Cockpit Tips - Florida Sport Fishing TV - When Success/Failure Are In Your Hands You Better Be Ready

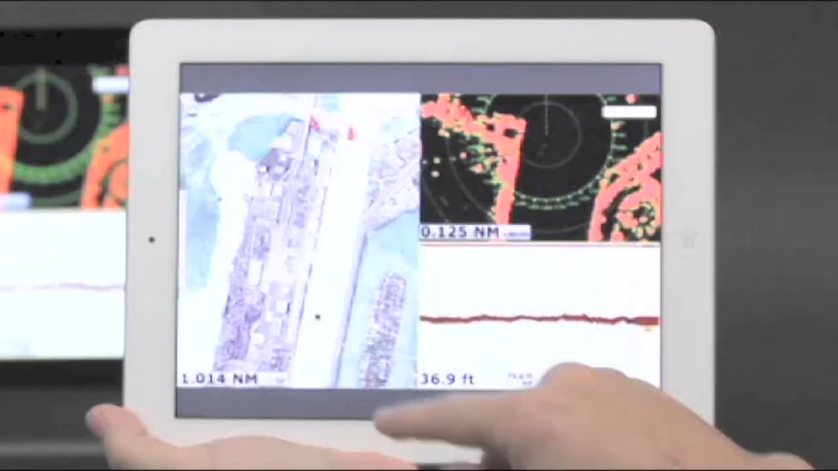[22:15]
It is that simple The world's first multi-touch MFD chart ladder Navnet TZ Touch